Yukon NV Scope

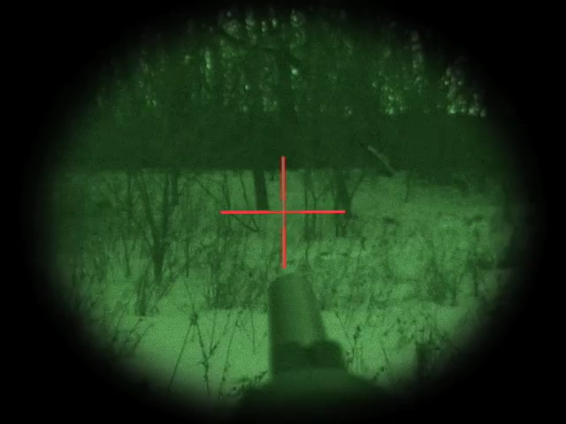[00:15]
Flip up its lens cover and get a high resolution image with 1.5 power and an adjustable lighted reticle.
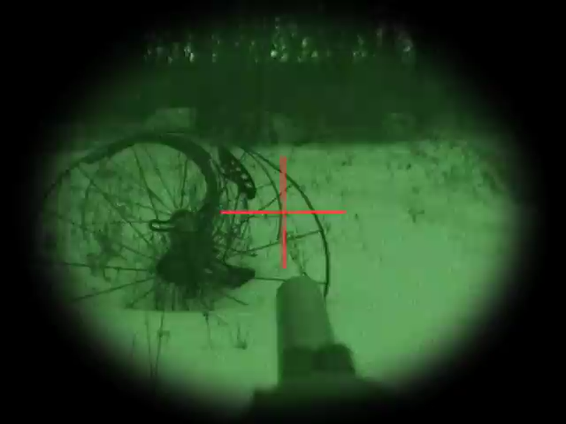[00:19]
A built-in infrared illuminator lets you see even in complete ink black darkness, up to 100 yards out.